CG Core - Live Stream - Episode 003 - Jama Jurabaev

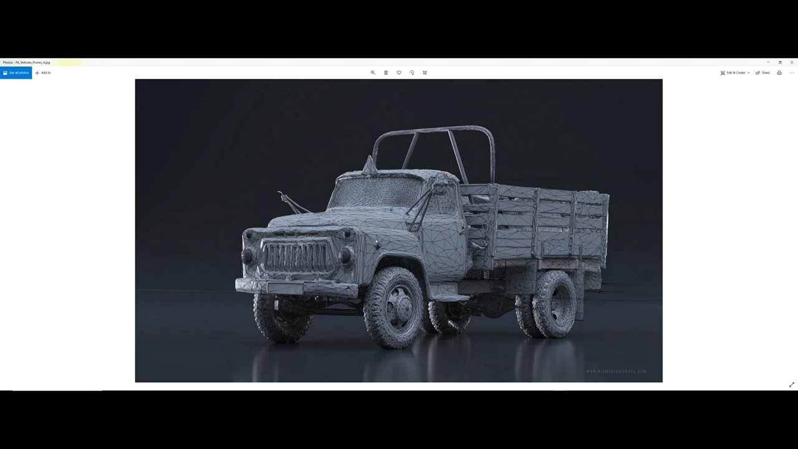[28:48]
around the world and just scanning all those different vehicles obviously these are very soviet-based
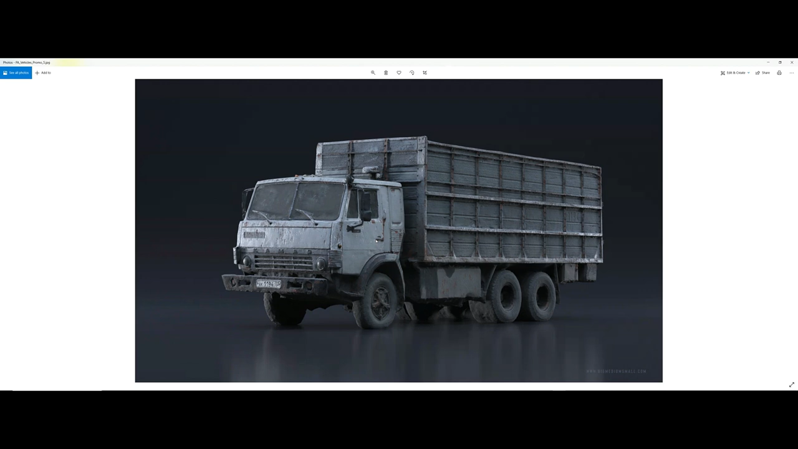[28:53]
vehicles yeah and also optimizing them like one for a tricky part here was you can get the scans and very impressive scans but most of them are very heavy uh they like you can have one two three five of them in the scene but once you start multiplying it like for example the vehicles we have here we can have thousands of them
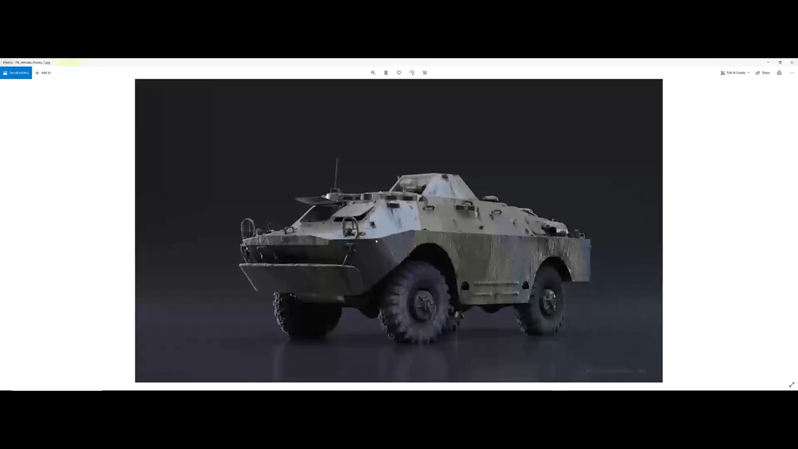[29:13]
in blender or any 3d package you want so yeah
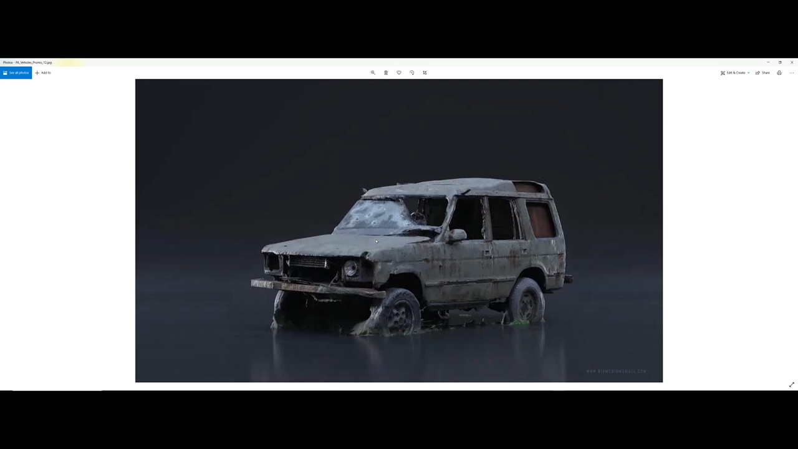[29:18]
so did cars and again they're all very well optimized